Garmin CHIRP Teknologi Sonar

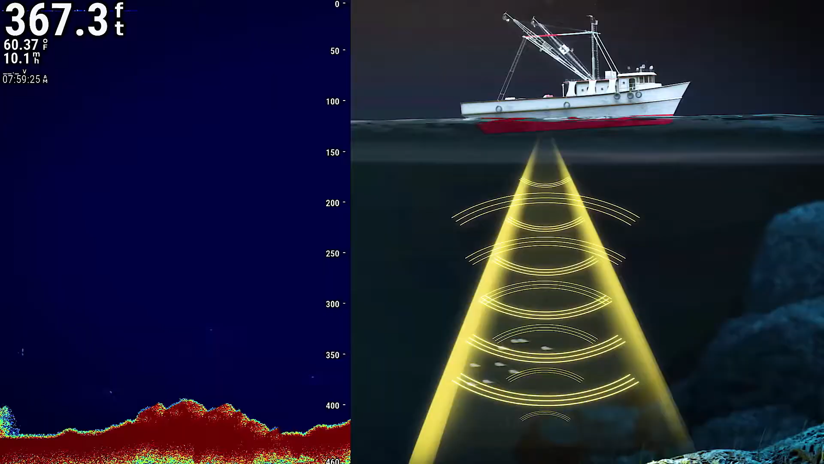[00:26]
On screen: depth 367.3 ft, water 60.37°F
A fish finder emits ultrasonic pulses from a transducer.
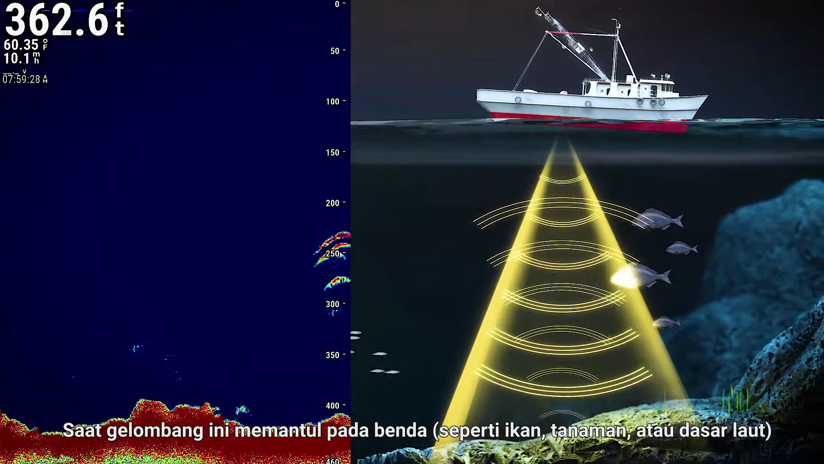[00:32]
On screen: depth 362.6 ft, water 60.35°F
When this pulse bounces off objects in the water, such as fish, plants or the seabed, the echo is received by the transducer. This signal's depth and intensity can be displayed as a sonar image on the screen of the fish finder. How do traditional sonar and Chirp sonar systems differ? Traditional sonar transmits at a set frequency and produces an image of limited resolution when it strikes an underwater object.
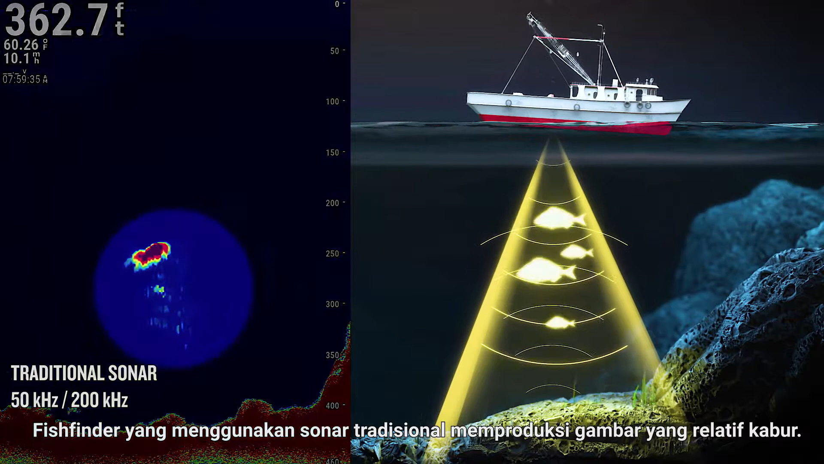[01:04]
On screen: depth 362.7 ft, water 60.26°F
Fish finders that use traditional sonar produce an image that is relatively indistinct. Chirp stands for compressed high-intensity radiated pulse. Chirp sonar devices emit a composite compressed pulse at multiple frequencies,
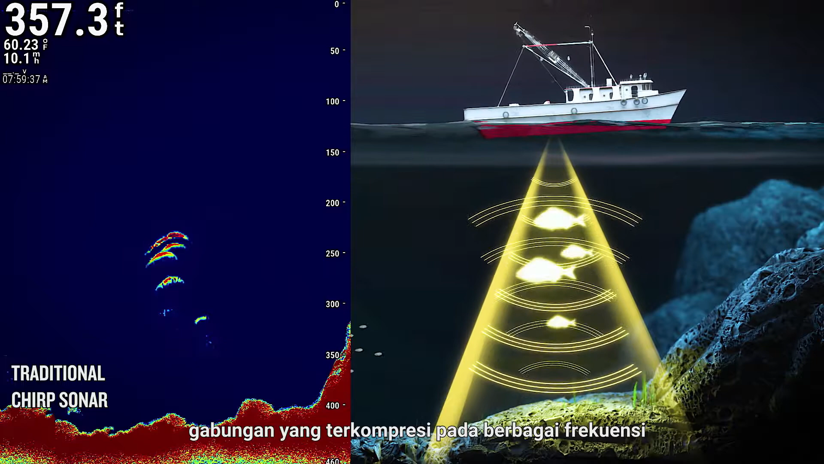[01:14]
On screen: depth 357.3 ft, water 60.23°F
which produces a high-resolution image when it strikes an object.
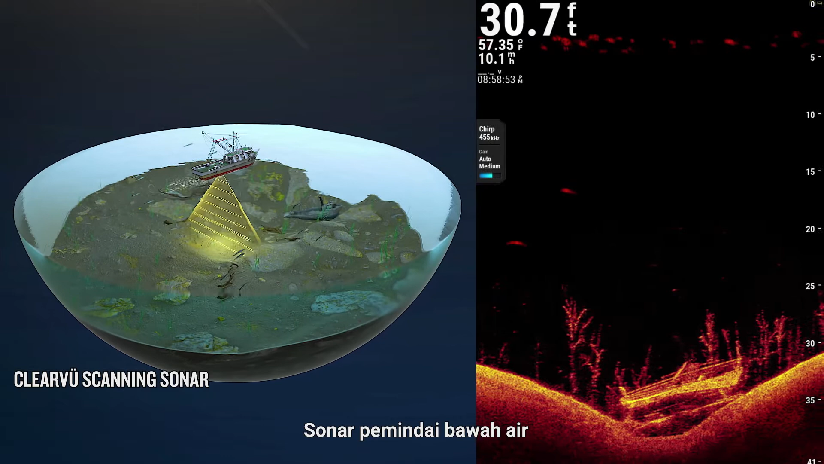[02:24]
On screen: depth 30.7 ft, water 57.35°F
Underwater scanning sonar gives you a direct view of what is below your boat. You can see underwater objects and structures in clear detail. Garmin ClearView scanning sonar integrates Chirp sonar technology to provide an image of near-photographic clarity. Underwater side-scanning sonar can produce a rich and high-clarity image of the underwater environment on both sides of your boat.
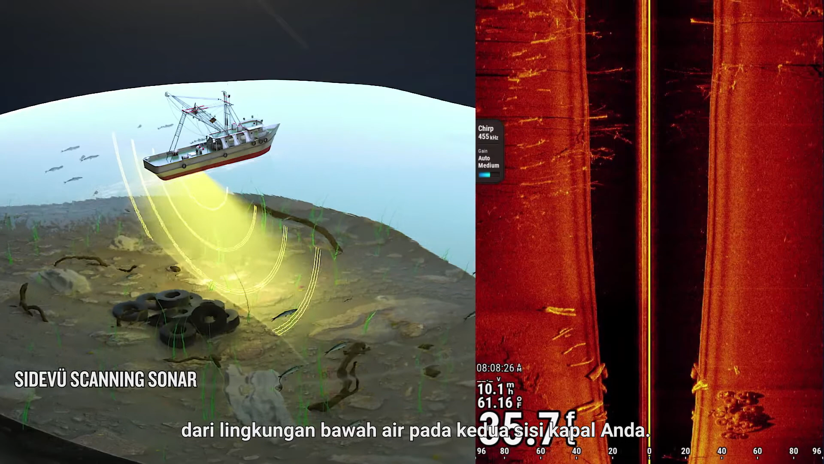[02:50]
On screen: water 61.16°F
Garmin's SideView scanning sonar uses Chirp sonar technology to give you a clear picture of the position of underwater targets.